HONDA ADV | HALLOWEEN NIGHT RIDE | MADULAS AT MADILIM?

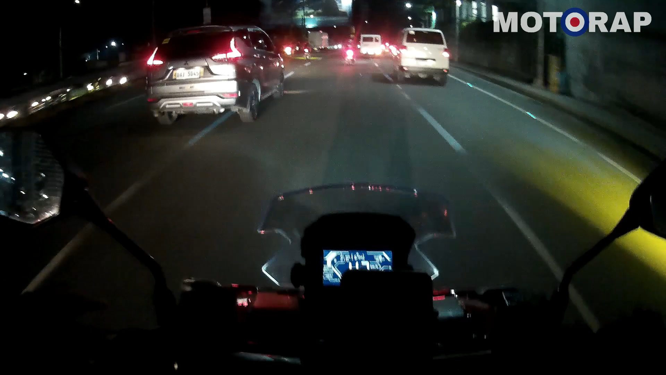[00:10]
Meron lang tayong light ride going up to Marilaki sa may West List. Ano? West List. Yun, yun yung nireserve namin ni Joker, no? The last time na nag-umakit kami. So, napakabait nung may-ari. So, actually, hanggang alas 8 lang talaga sila.
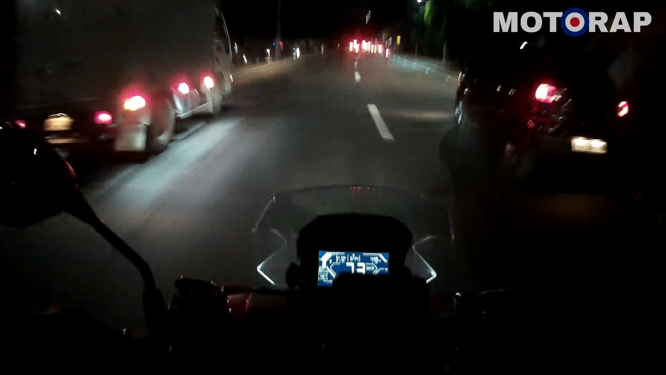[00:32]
But, ngayon, kikita pa lang kami. Meet up pa lang namin dito sa Shell Pugon. Ay, Shell Pugon, alas 7. So, tapos pagyating doon, alas 8. So, sinabi nung may-ari na willing naman silang mag-extend ng kanilang business hours. So, shout out po sa inyo, West List. Sana, tangin na tama yung sinasabi kong pangalan. What? I can't, I do, I do not understand.
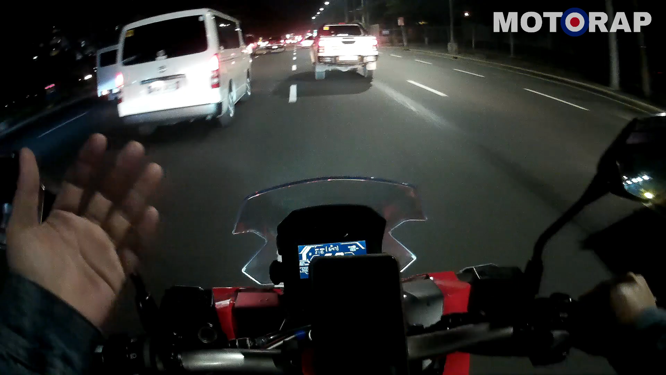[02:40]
Ang traffic, yung going to Fairview. Pero, yung going dito, sobrang luwag. And, hindi masobra. Saktang luwag lang pala. Pero, pagdating dito sa may Ateneo, grabe. As in, potics na yan, o. Talagang... O, diba? Tsatsaga akong sumingit-singit. Anyway, okay na yun. Nandito na tayo sa Marcos. Malapit na walapit na tayo. Ngayon. So, see you later. Let's go. Okay, dito na tayo sa... Malapit na tayo sa ano? Sa meet-up. Sa Shell.
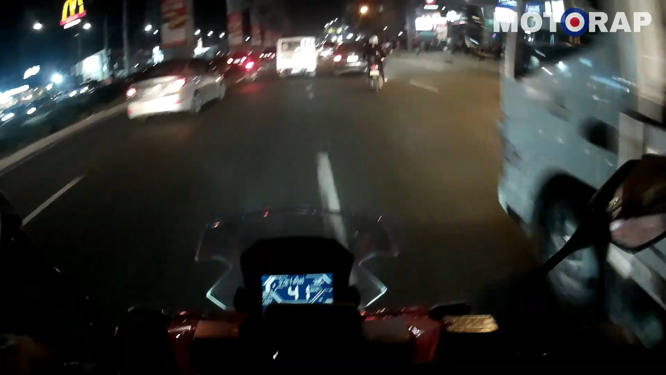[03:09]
Nakalagpas lang natin ng Santa Lucia. Aga tayo ngayon, di nakakaya sa group. Feel ko lang ha, medyo masikip yung sa bandang paanan ng packet, no? Dito sa Antipolo. Kasi parang pa-uwi yata lahat ang mga tao.
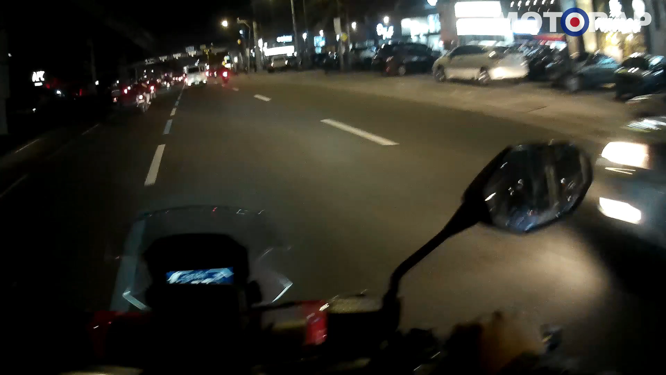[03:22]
Pero, once malagpasan na natin yung mga... Ganun yun na, yung mga bahay-bahay. Goods na yan. Dire-diretso na tayo sa taas. So, yun na. Shell.
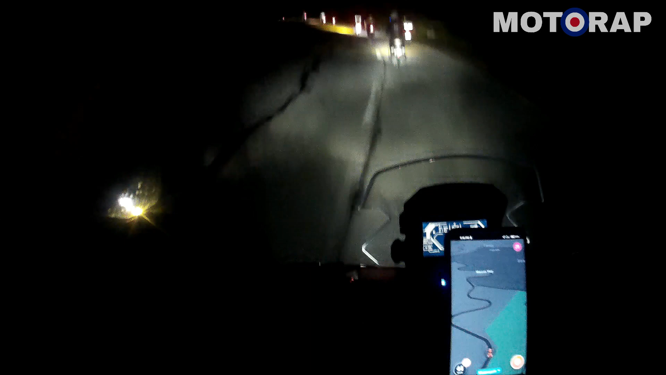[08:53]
ma-anticipate na natin yung ano Yung twisties Na Yeah, no? Niis Niis Sa
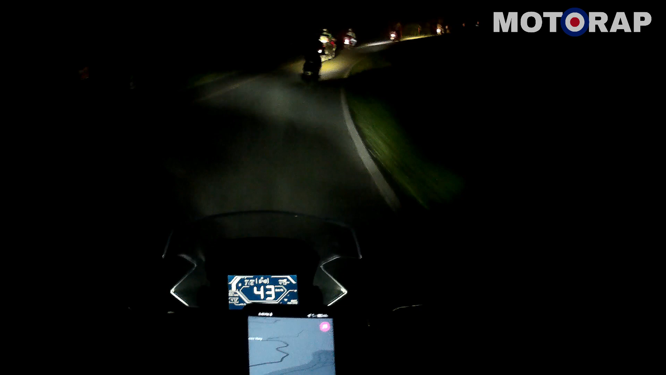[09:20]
David's Corner Kakaya ba talaga itong David's Corner Paggabi no? Tahimik na tahimik mo ng katakot ako Puno talaga Puno-puno lang
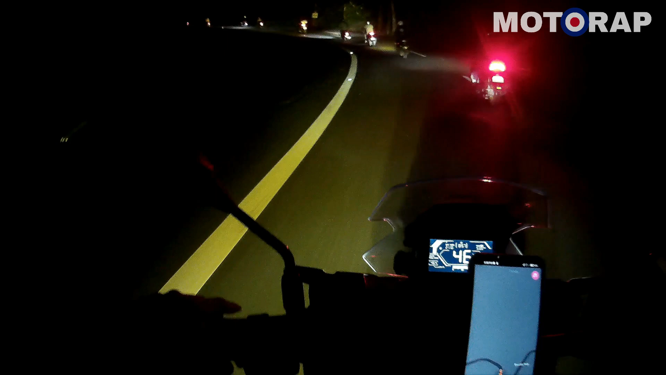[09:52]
Alright
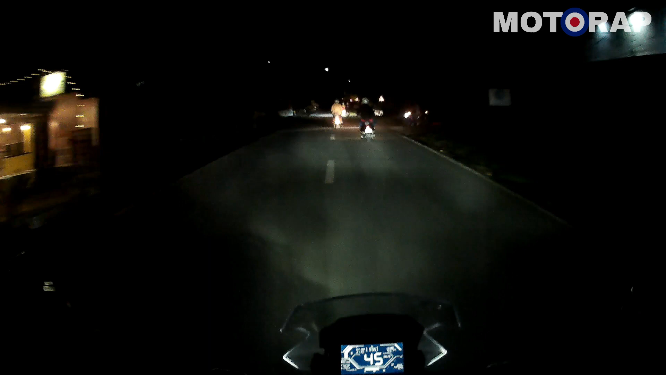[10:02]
Sobrang damig na dito sa taas Kaya kung malapit na tayo Ibang-iba talaga itsura ng Marilaki paggabi Actually naghahanap ako ng landmark Di ko alam kung nasan ako ngayon Pero parang ano to Martism Ay Oo Tama Martism na So malapit na tayo Mga ilang liko na lang
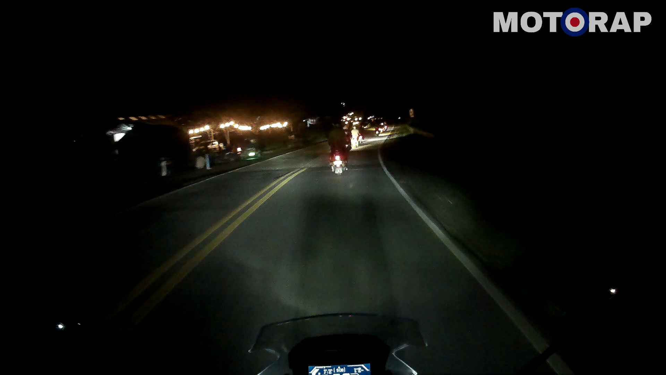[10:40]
Ayan na Dito na yun eh Ayan pagkakalagpas ng Wendels And then straight ahead Lapit na yun
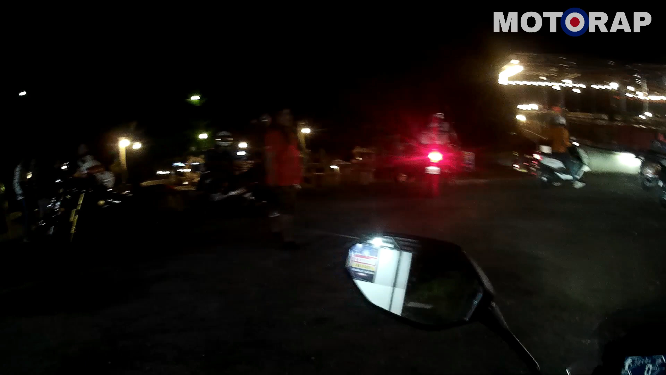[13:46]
Alright So Pababa na again So, pamain lang ng Chicken wings Then, pababa na Gravel, lemig talaga
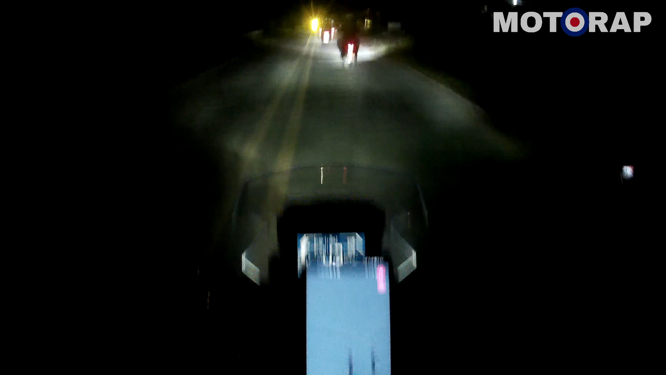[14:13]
Labig Pang gloves Dahil sa madilim Tapos biglang may mga hairpin So, kailangan na Alert Lalo pati hindi naman natin Ganun ka Kabisado Kung kailan talaga yung Mga matatalas At Lalo pati hindi d finan Hmm